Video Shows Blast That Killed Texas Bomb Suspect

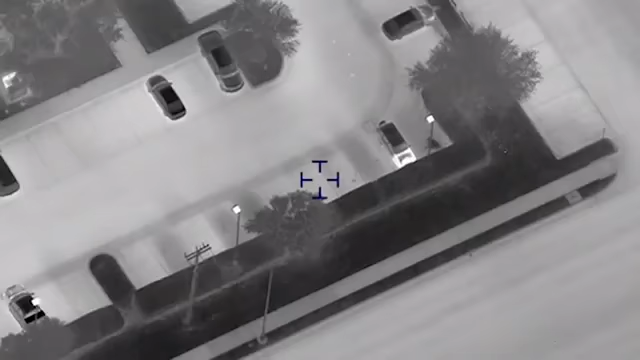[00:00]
Air to ground, he's on the move, backing out now.
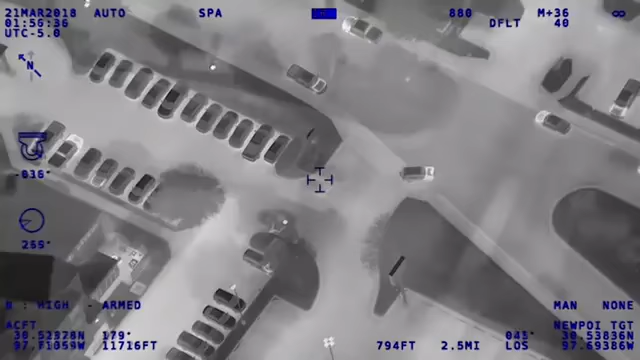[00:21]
I got him eastbound wall lane, coming up to 35 frontage, gonna be taking a right turn southbound on 35 frontage.
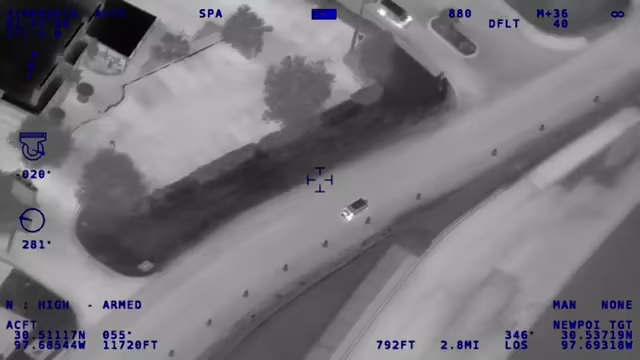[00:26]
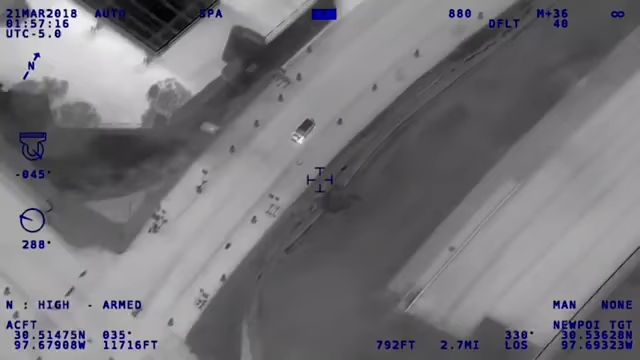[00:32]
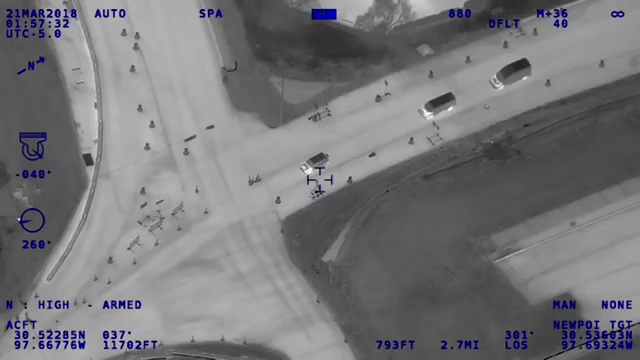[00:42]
We're 35 frontage in Old Settlers, and he's red balled, he's stopped right now.
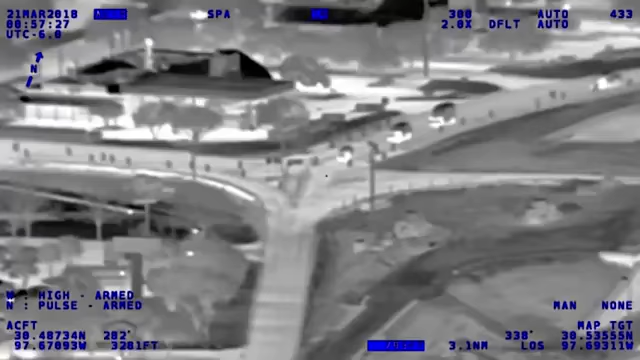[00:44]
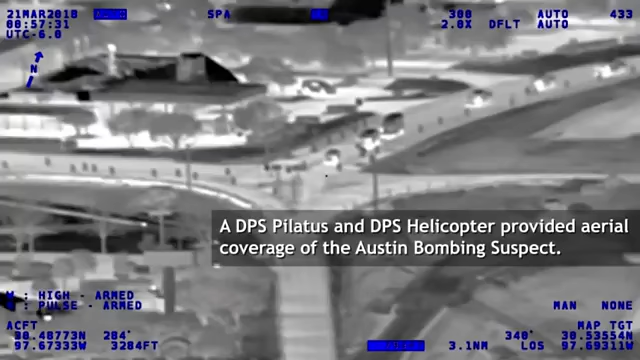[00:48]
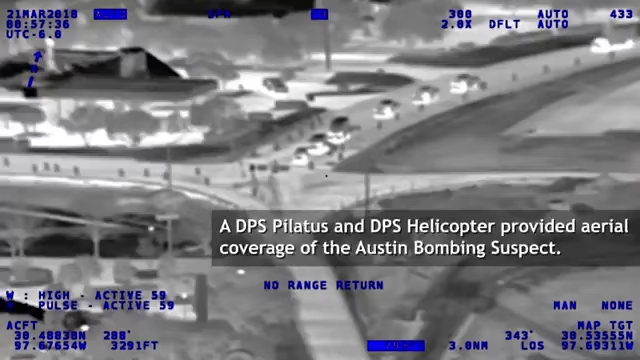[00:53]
Still red balled at the intersection.
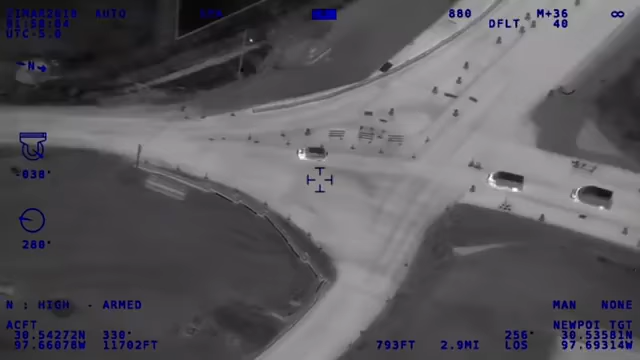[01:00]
Alright, we're through the intersection, southbound, still on frontage from Old Settlers.
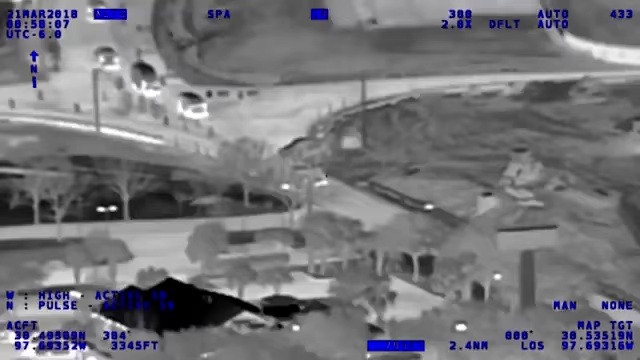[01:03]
Look for the laser, I got it on him.
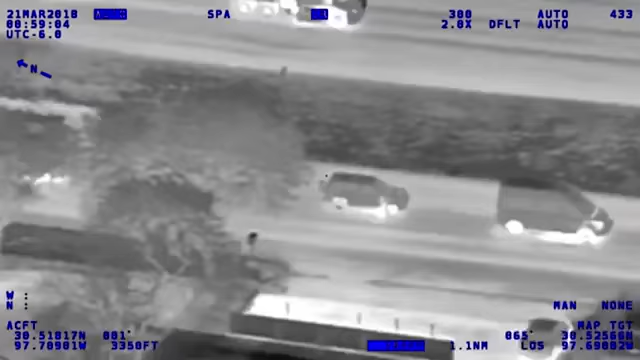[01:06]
Alright, Vans made contact with him.
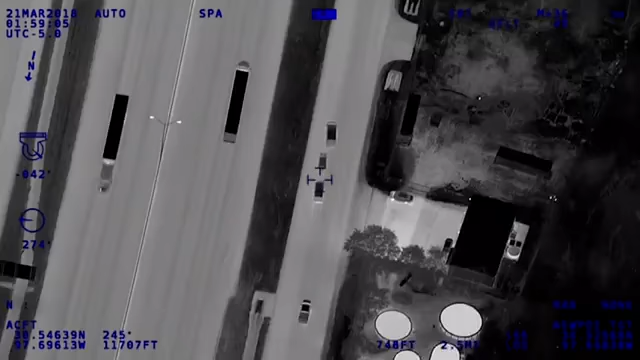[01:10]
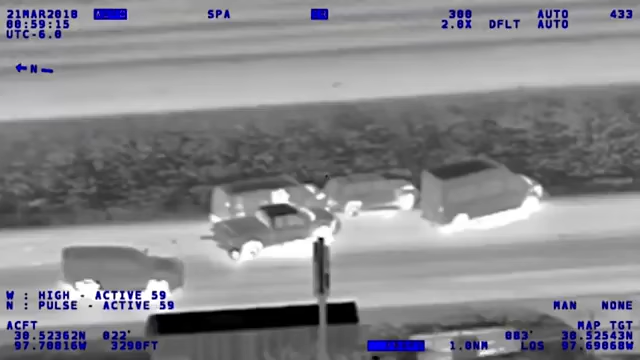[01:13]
Got an explosion inside the vehicle.